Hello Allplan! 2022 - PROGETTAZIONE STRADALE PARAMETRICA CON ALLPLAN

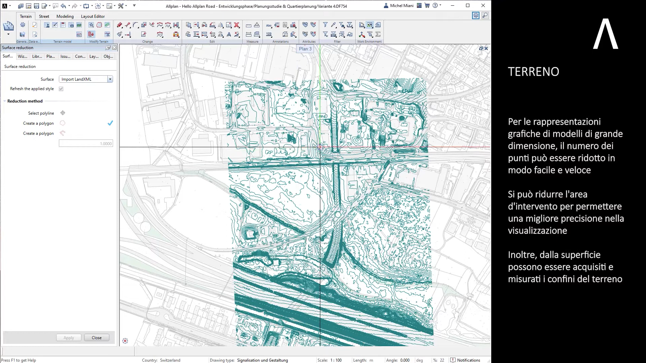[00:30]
Si può ridurre l'area d'intervento per permettere una migliore precisione nella visualizzazione. Inoltre, dalla superficie possono essere acquisiti e misurati i confini del terreno.